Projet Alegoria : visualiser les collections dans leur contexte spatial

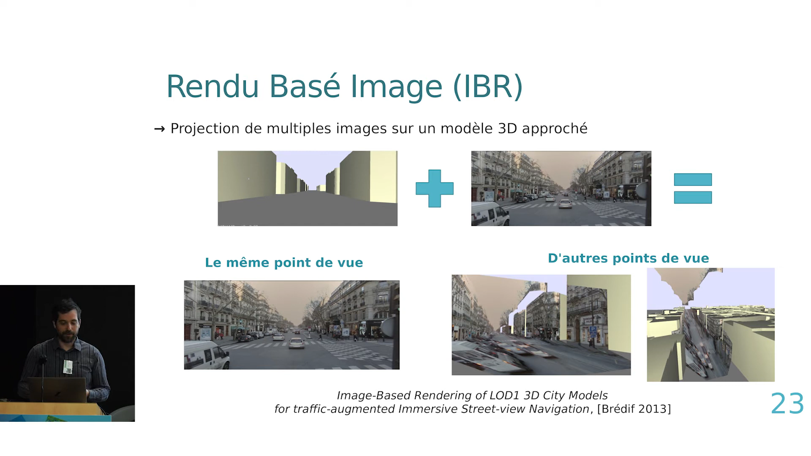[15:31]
et donc du coup, on voit des points de vue qui sont texturés, d'autres qui ne sont pas texturés parce qu'ils sont hors de l'image ou parce qu'ils ne sont pas au premier plan de l'image. Donc l'idée, si on faisait ça avec toutes les images historiques, eh ben, ça permettrait de texturer avec des pixels historiques toute la BD géométrique actuelle. Donc là, pour réussir à le faire, je ne rentre pas du tout dans les détails, mais c'était l'objet du stage de Maria Scarlett Gomez Castro. Et donc là, l'idée, c'était, en se basant, l'idée, c'était d'avoir aucun pré-traitement géométrique.
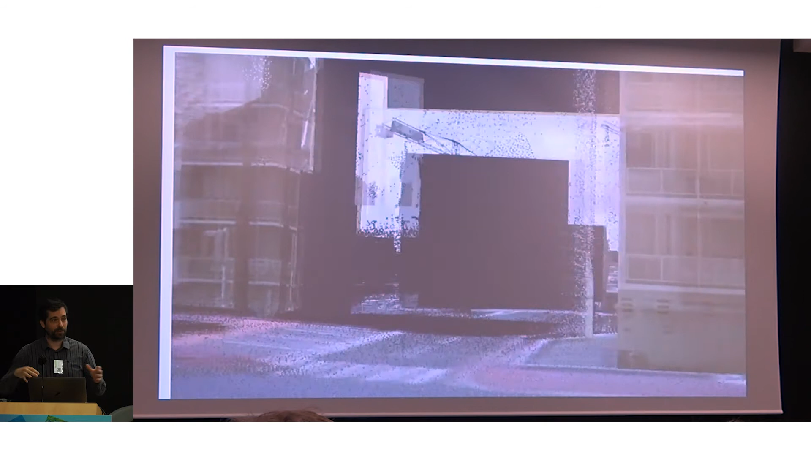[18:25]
donc il y a une pondération de toutes les images qui fait des fade in, fade out, pour passer d'une image à l'autre.